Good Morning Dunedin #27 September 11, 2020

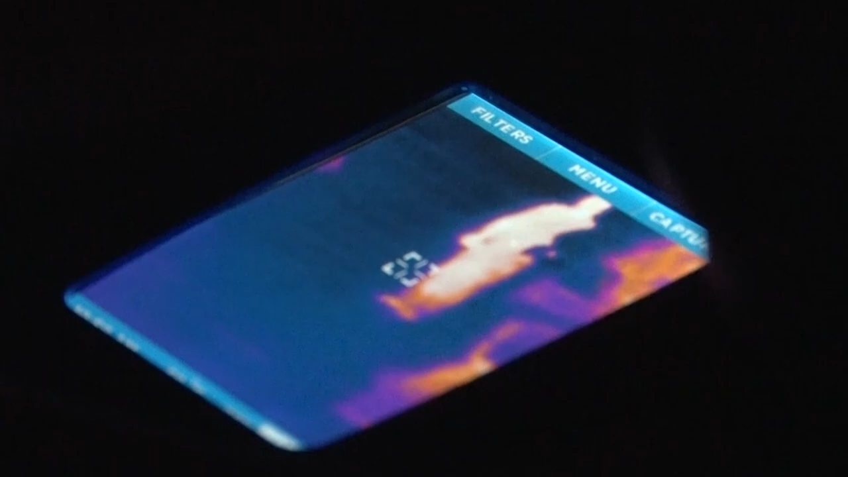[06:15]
So when our firefighters go into a structure, it's filled with smoke, they can't see the floor to ceiling,
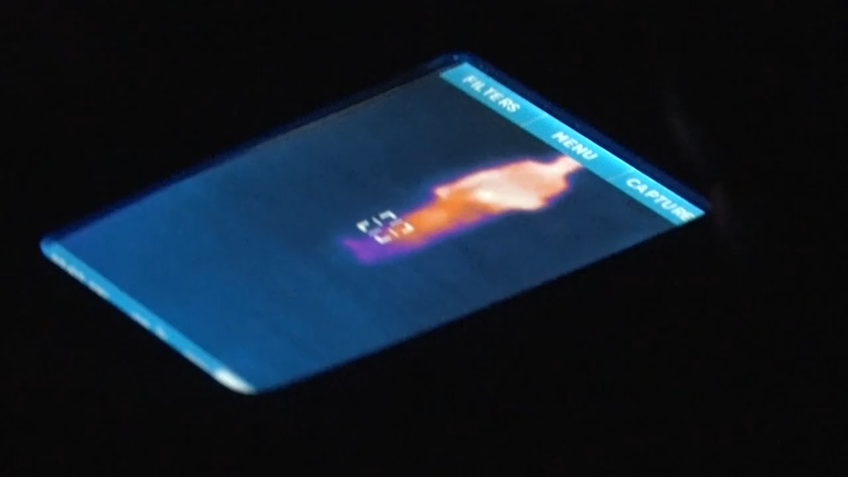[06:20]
the thermal imager helps them locate the scene of the fire, it helps them locate victims more quickly so that they can bring them out and hopefully give them a better chance of survival. The reason we did this is some of our thermal imagers are a little over 15 years old,
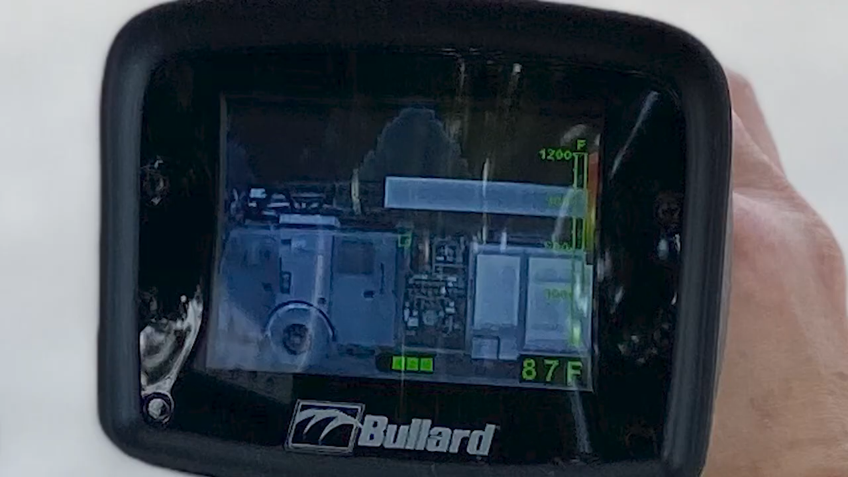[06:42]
On screen: spot 87°F
With the new ones that we received,
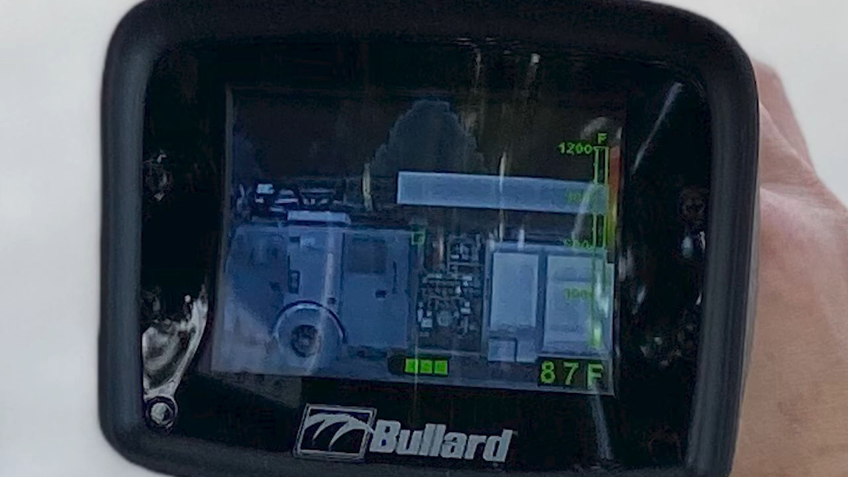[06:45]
On screen: spot 87°F
the technology and the advance rate is so quick that it makes it a lot easier for our firefighters to locate victims.
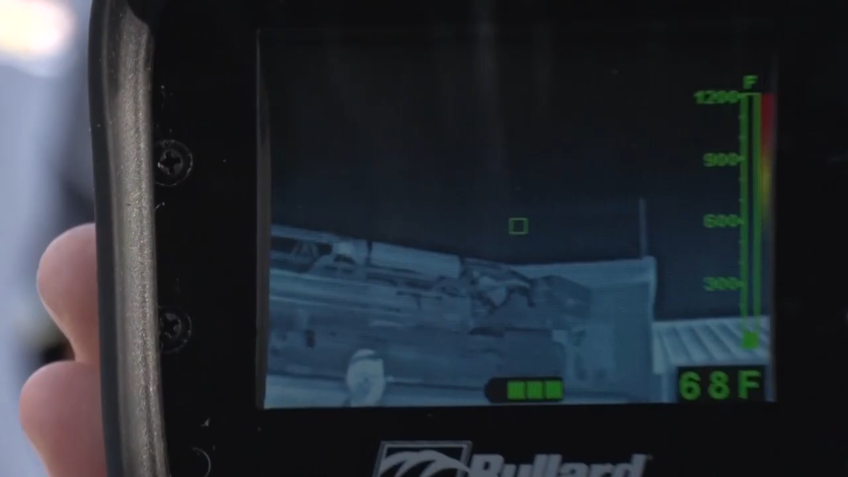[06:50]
On screen: spot 68°F
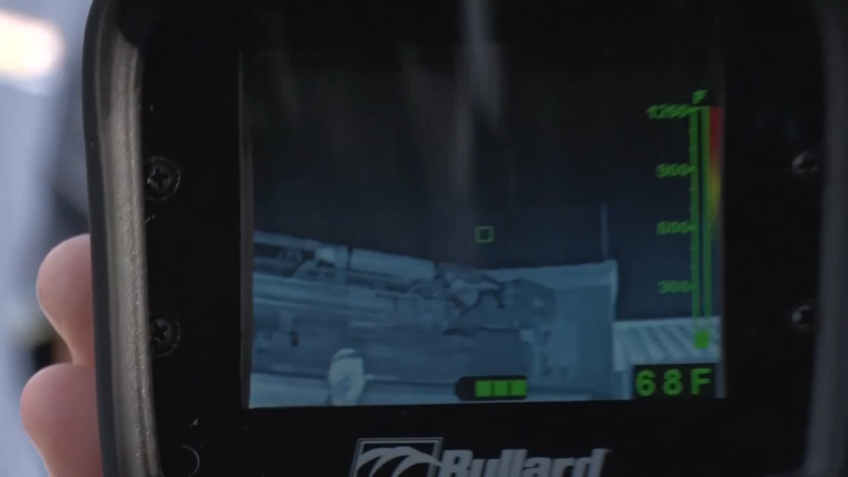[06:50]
On screen: spot 68°F
And you can kind of see, it's like looking at a TV screen now, the way that the technology has advanced.
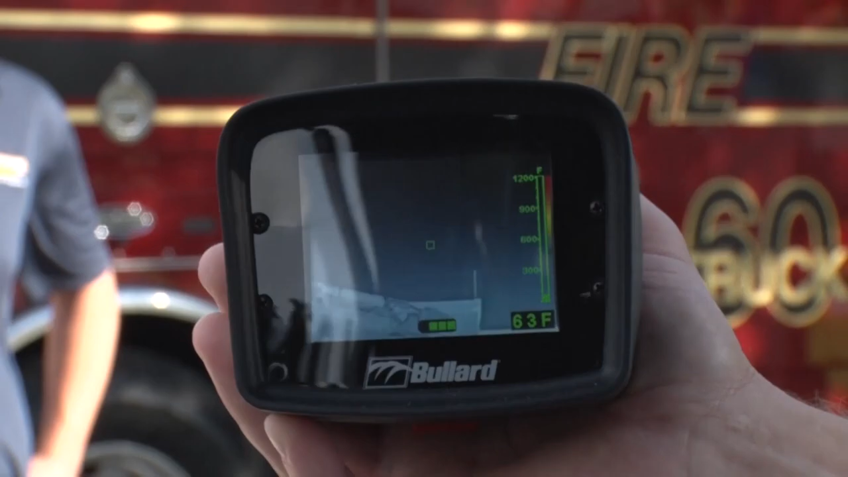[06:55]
On screen: spot 63°F
So this allows our firefighters to check the temperature inside the buildings.